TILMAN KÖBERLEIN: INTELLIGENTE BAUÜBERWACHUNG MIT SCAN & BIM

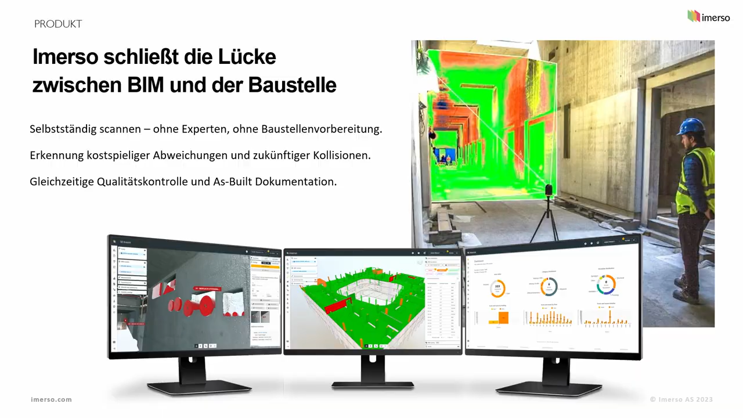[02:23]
Wir haben da verschiedene Möglichkeiten. Zum Beispiel können wir die BIM-Modelle einfärben, je nach Objekt.